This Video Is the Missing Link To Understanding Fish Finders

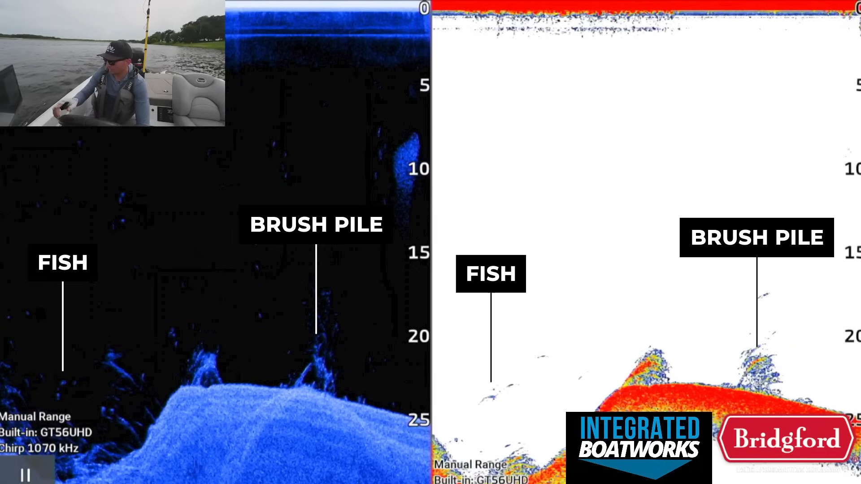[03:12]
Looking at the down imaging image in particular though, you can see that there are several fish suspended above the brush, and a few fish they're actually setting up in the brush pile itself down there in 20-25 feet of water. After graphing this brush pile with traditional sonar, I dropped the live scope, and you can clearly see some fish suspended around the brush itself. I actually threw several baits at these fish, and at one point, got them to follow my hover rig all the way back to the boat, but they wouldn't bite.
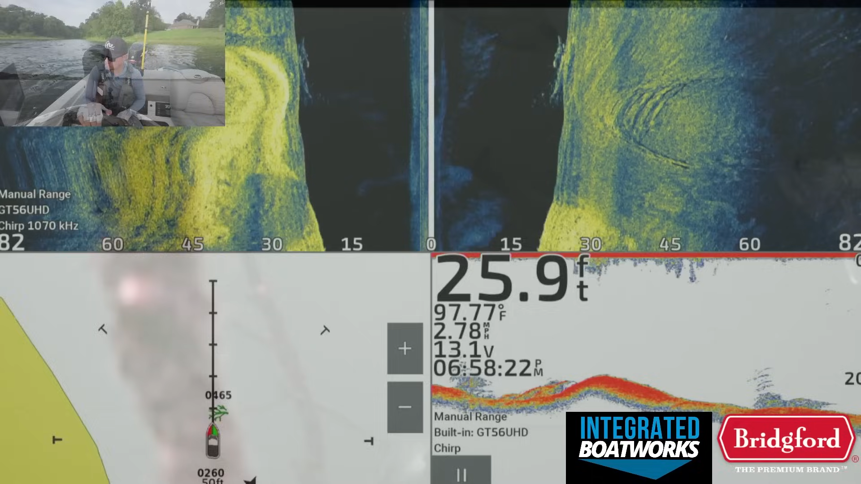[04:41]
On screen: depth 25.9 ft, water 97.77°F, speed 2.78 mph
so I graphed for another 30-45 minutes to try to find a brush pile with some bigger bass. I finally did manage to find one, and you can see what it looks like here on the side imaging.
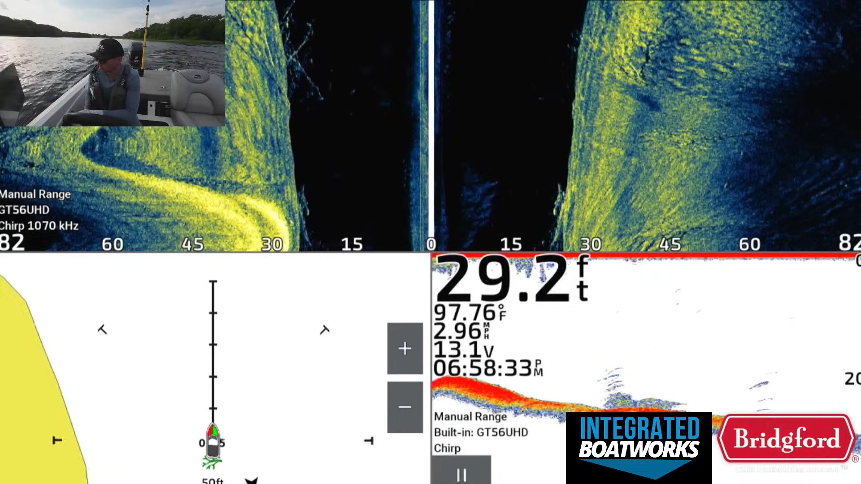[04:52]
On screen: depth 29.2 ft, water 97.76°F, speed 2.96 mph
Again, I graphed directly over the top of the brush pile here, so you're not going to see that much of the brush on the right and the left side of the boat.
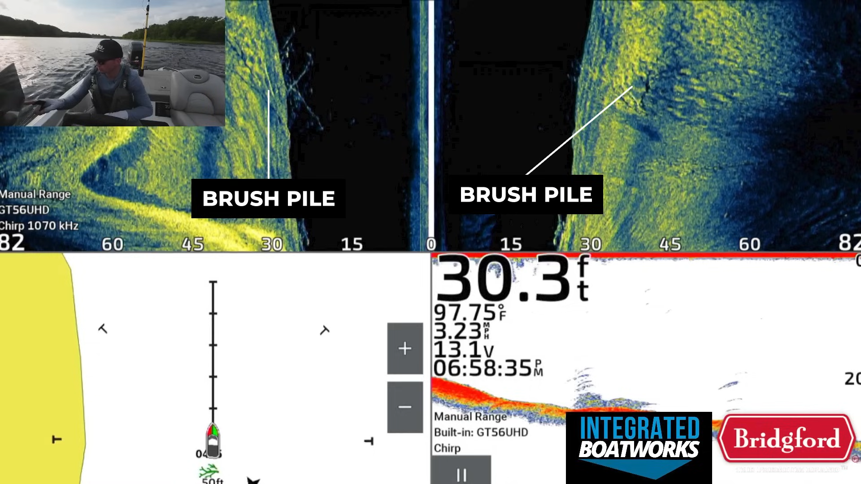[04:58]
On screen: depth 30.3 ft, water 97.75°F, speed 3.23 mph
A lot of it is directly below the boat, but I will point out what it looks like here.
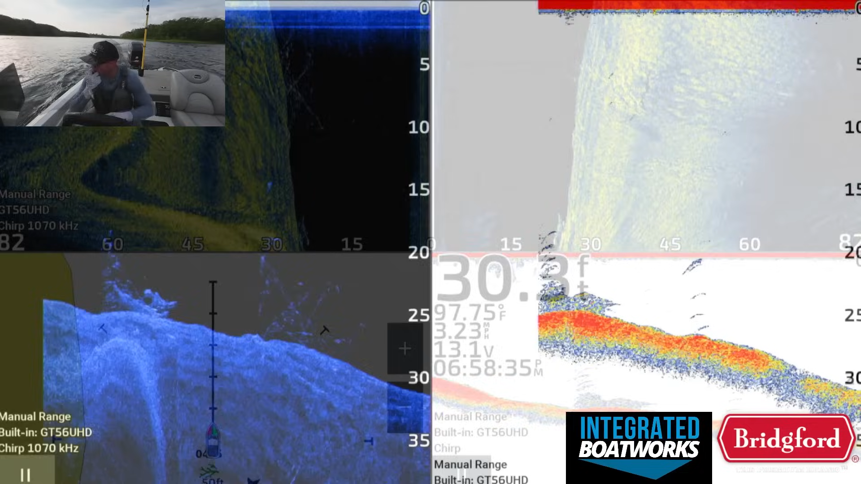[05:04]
On screen: water 97.75°F
After switching over to the 2D sonar and down image in comparison view, you can see we graphed over two different brush piles. The brush pile that's on the left stands out a little bit more, but it's hard to tell if they're actually fishing in that brush pile or not. However, the brush pile on the right is definitely what I'm looking for when I'm trying to find better quality fish around a brush pile. You'll notice that you can actually barely see that brush pile on the 2D sonar view, but you can see it relatively well on the down imaging view.
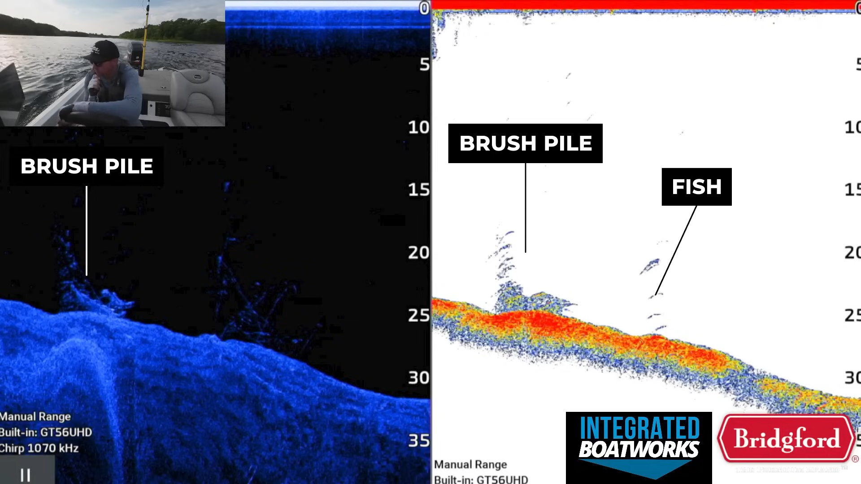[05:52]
leaving only the fish showing up. These arches don't look that impressive or that bold, but this is actually a lot of times what I see on my graph when I graph over a brush pile that's holding 3-5 pound bass.
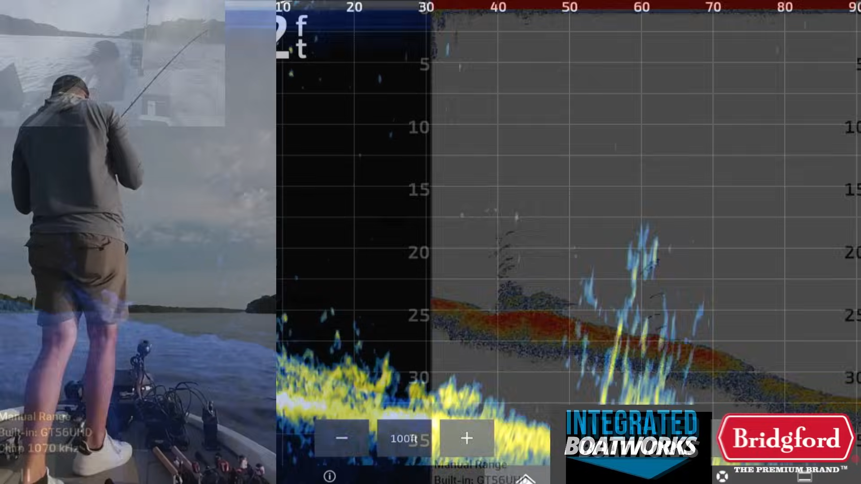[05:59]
I then switched to the live scope view and made a few casts in this brush pile. After throwing the big worm in there, I actually did get a bite, and for whatever reason, the fish let go, and when I set the hook I snagged the brush pile. However, you can see that there are a few brighter dots around this brush pile. It's pretty hard to differentiate fish from brush when they're actually inside of a brush pile, but I'll try my best to point them out in this image.
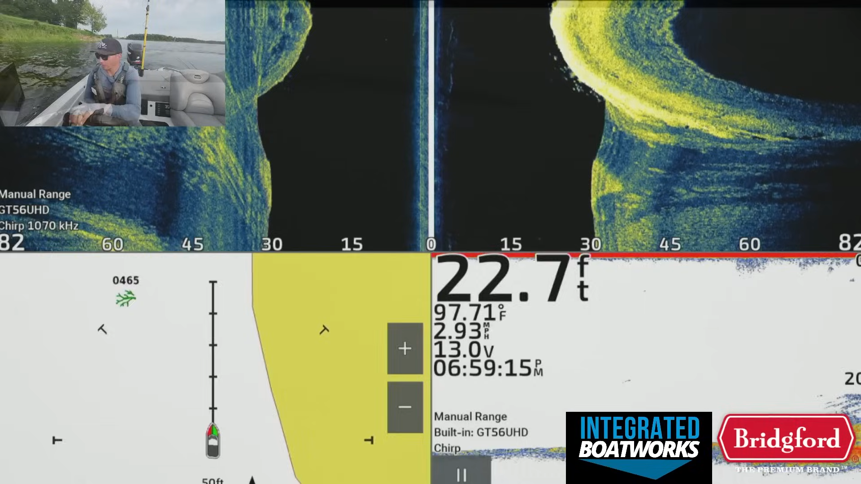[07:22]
On screen: depth 22.7 ft, water 97.71°F, speed 2.93 mph
As a little bonus, I want to show you the school of fish I graphed over on my 2D sonar and down imaging view.
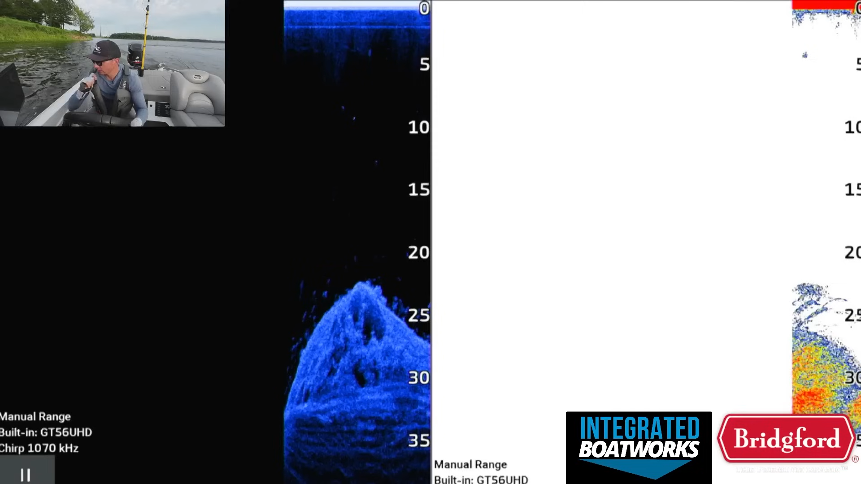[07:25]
These fish were set up right next to a steep channel swing bank, and there were a pile of them stacked up here.
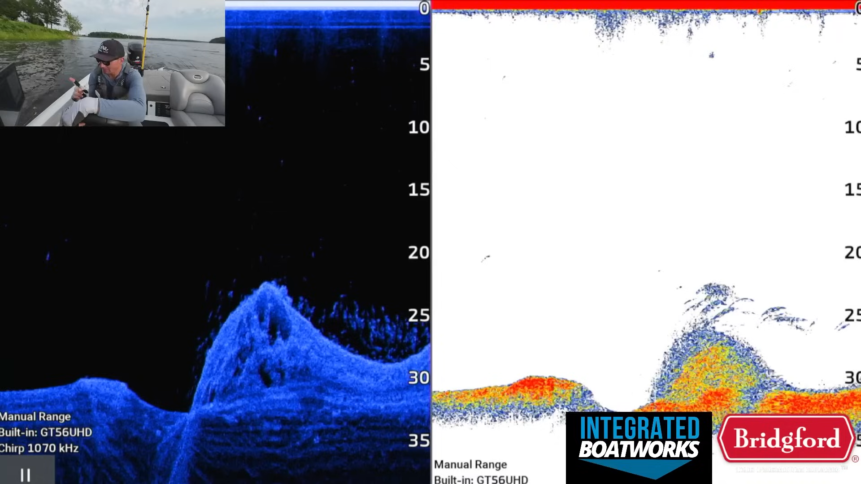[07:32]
These fish were grouped tightly together but spread out across the bottom, and based on my experience, I expected these to be either catfish,
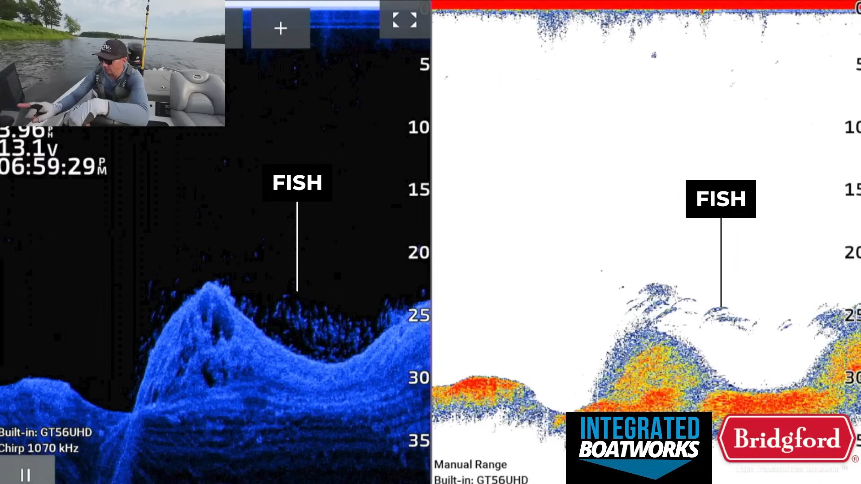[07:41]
maybe white bass, or just a big group of crappie.